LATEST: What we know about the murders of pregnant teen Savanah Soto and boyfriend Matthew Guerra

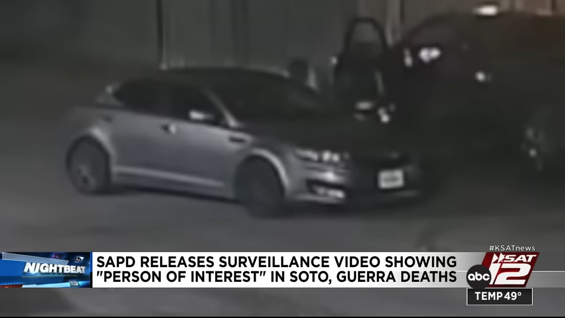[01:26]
The other is a silver Kia Optima, the same car where police found Savannah and Matthew's body.